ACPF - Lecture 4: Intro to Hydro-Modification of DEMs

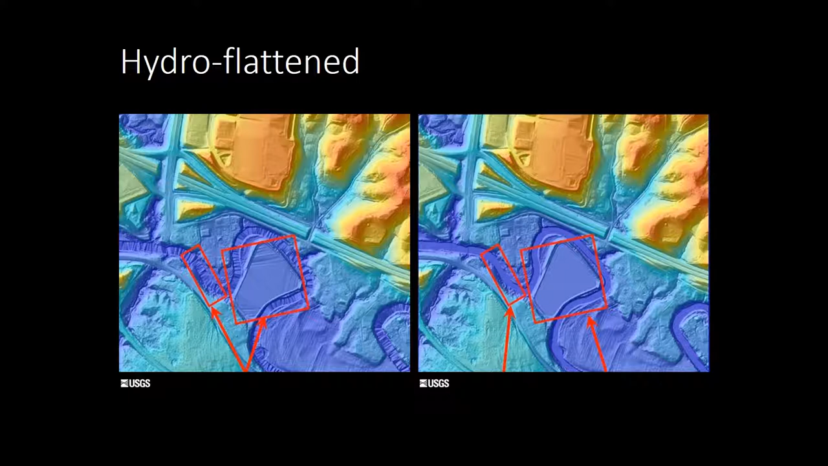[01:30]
So in these lakes or water bodies and wide rivers, we flatten them, which smooths the surface. And then also a constant downhill gradient is created, which you can imagine this would be important in things like rivers. A second process that can be done in your DEM is hydro enforcement, which is where obstructions to flow are cut through a DEM that allow the water to continually move through. See, in this example here, we have roadways that would have naturally impeded the flow based on the LIDAR because it's seen as dam, but now it's been cut through, which allows the water to flow on through.
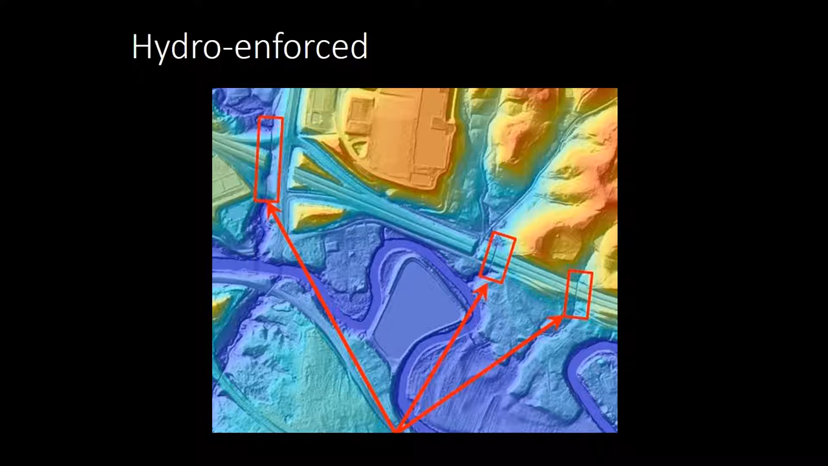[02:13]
This is not likely to have been done by the vendor. It's a very detailed and time consumptive process. However, it's extremely necessary to produce an accurate flow model and therefore an accurate watershed planning model. So to give an example as to why hydro enforcement is so important,